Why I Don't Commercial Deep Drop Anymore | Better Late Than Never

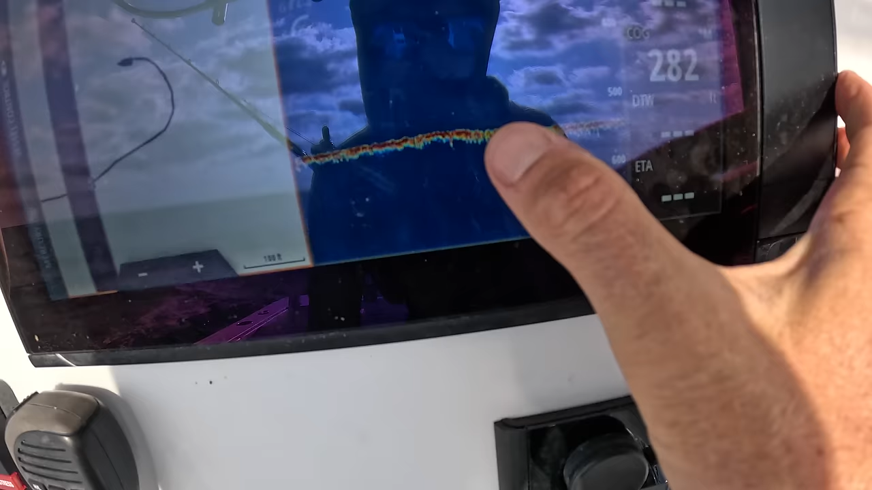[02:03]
not much over 500 feet we're gonna start looking for some blue line
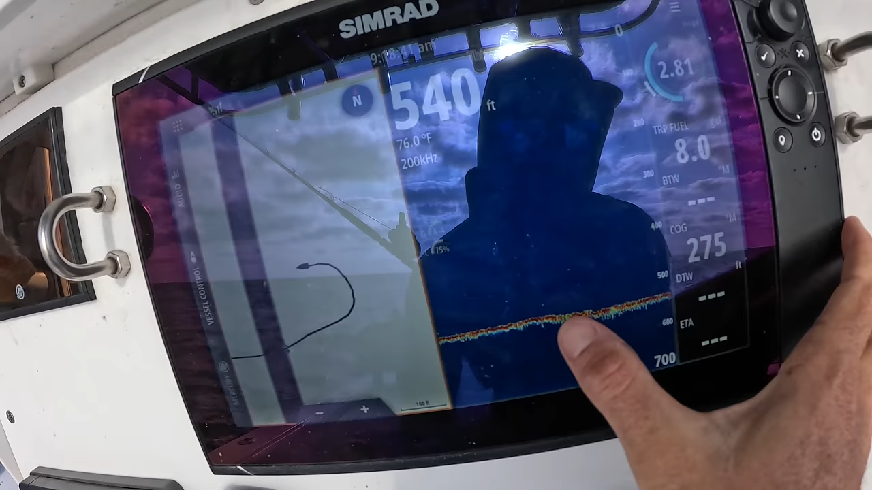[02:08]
On screen: depth 540 ft, water 76.0°F
tile fish just kind of you know it's pretty subtle if you zoom in
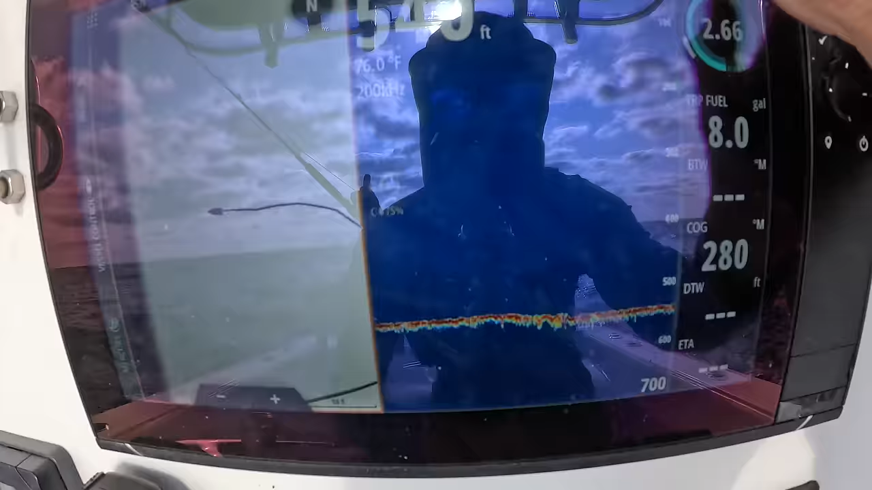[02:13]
zoom in on this one you can see there's a little bit of movement there not a whole lot but we're gonna give that a try what I am fishing is
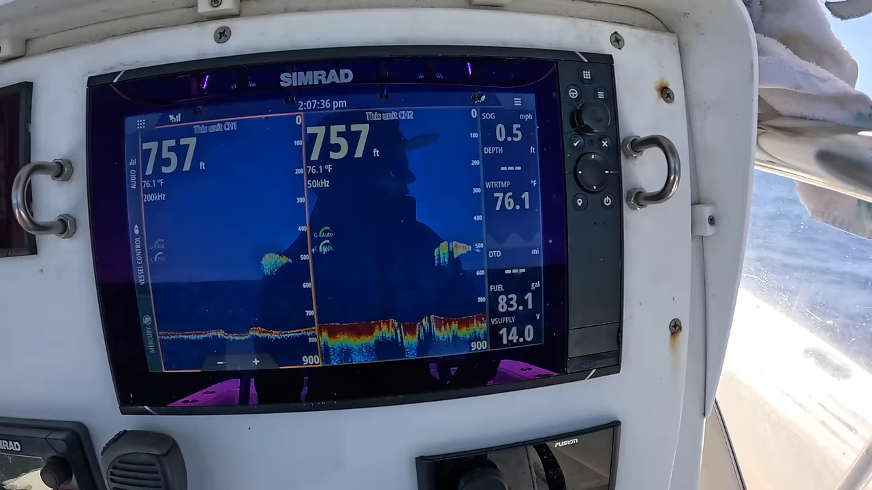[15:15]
On screen: depth 757 ft, water 76.1°F
not much there but that is a mark of fish and in my experience that far off the bottom that's probably going to be barrel fish I don't know if that's a species I've shown you guys but for the life of me I cannot get whatever it is to eat so maybe it's not but just pretty
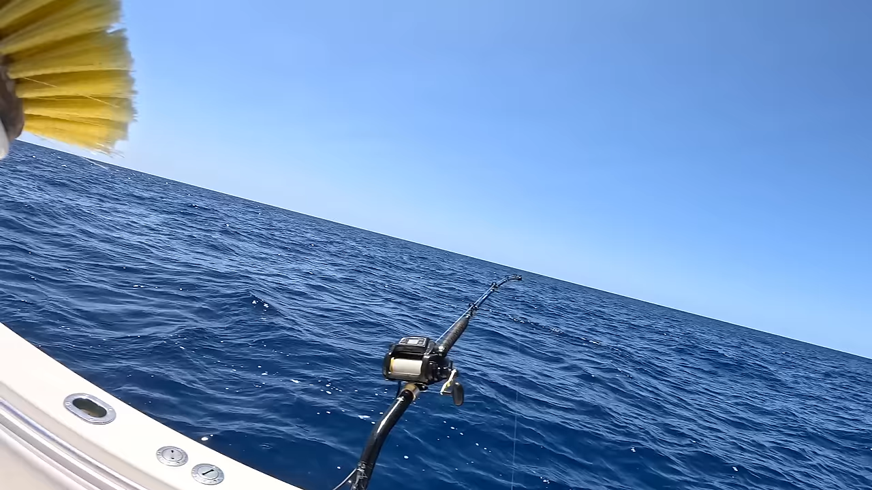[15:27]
neat to see out in the middle of nowhere and I've ran over them three times they're sitting in the same spot
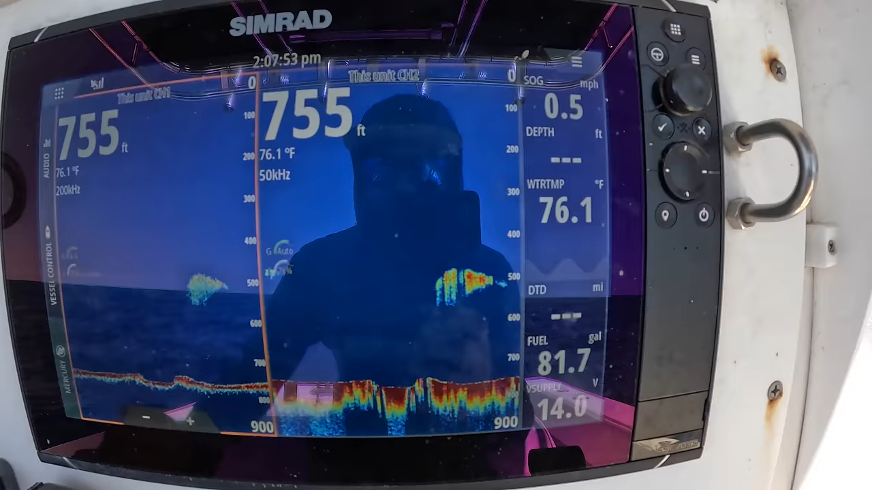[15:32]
On screen: water 76.1°F, speed 0.5 mph
fish out in the middle of nowhere so I'm trying